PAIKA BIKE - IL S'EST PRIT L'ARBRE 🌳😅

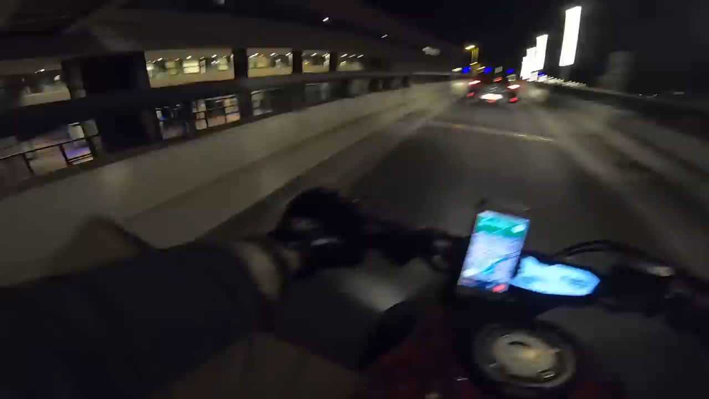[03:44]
Hop, ils s'en font. Ils ont un M, un Y, KTM. Oh, il a pris large, hein. Oui.
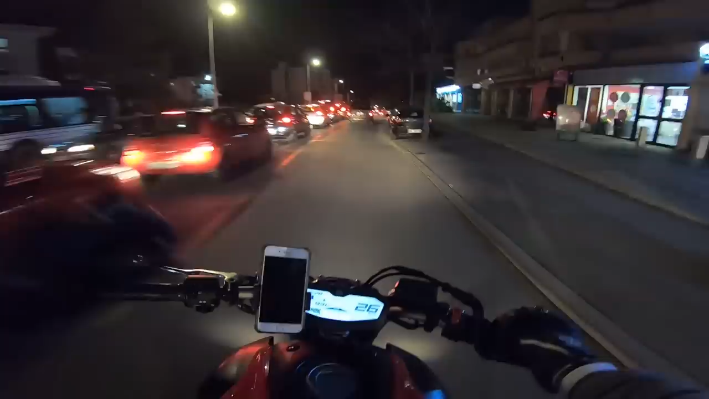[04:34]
bouchon. Oh là là. Oh là là, le travail.
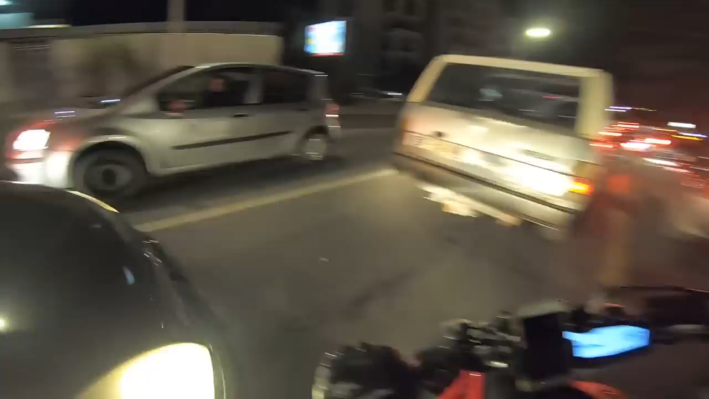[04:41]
Qu'est-ce qui se passe là?
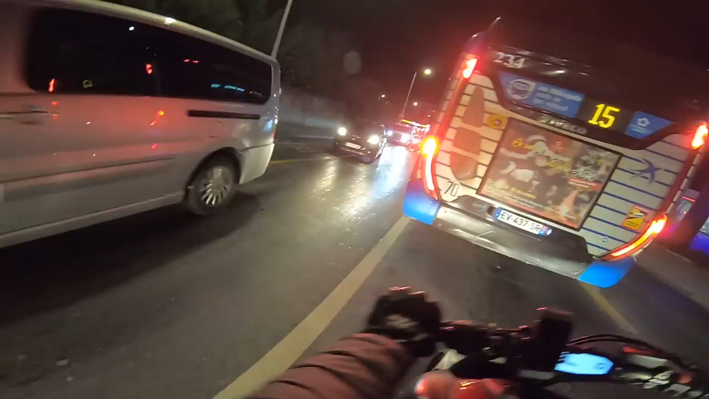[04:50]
Pourquoi il y a la police? Oh là là! Qu'est-ce qu'il y a? Qu'est-ce qui? Oh là là! Qui est-ce que c'est? Oh, c'est un bourbier ici! Oh là là!
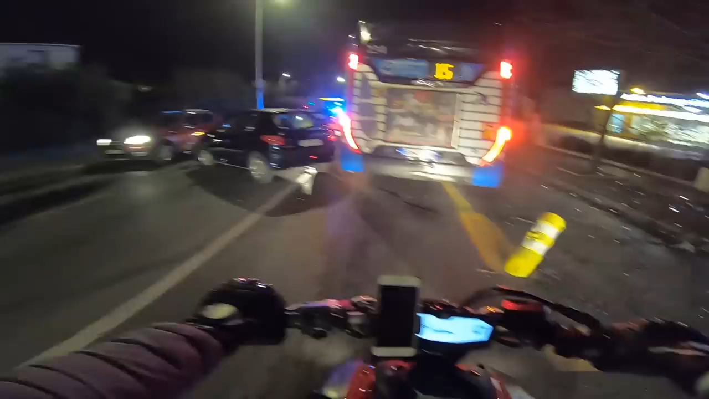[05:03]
Oh là là! Oh là là! Oh, il a fracassé l'arbre! Maman! Excusez-moi, il s'est passé quoi? On vient d'arriver.